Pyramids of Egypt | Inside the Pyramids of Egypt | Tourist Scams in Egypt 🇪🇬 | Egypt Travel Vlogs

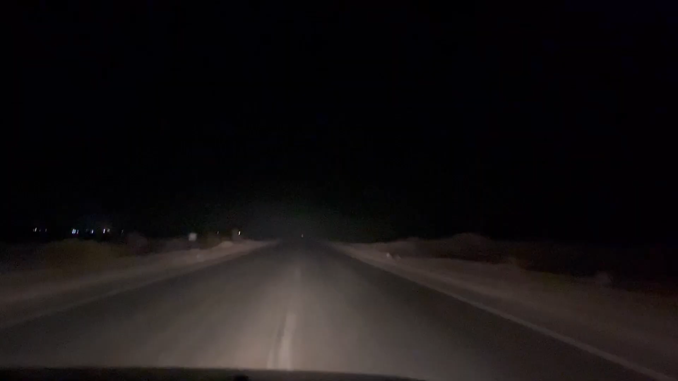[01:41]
एजिप्शन फैंबली के साथ एक ग्यूटबल से में बिताने के बाद हम लोग रात भर इनसूंसान सड़कों पर दोड़ने के बाद पहुंच जाते हैं काईरो और वहां जाते ही सीता बुक करते हैं अपने टिकेट टूवर्ड अलेक्जंड्रिया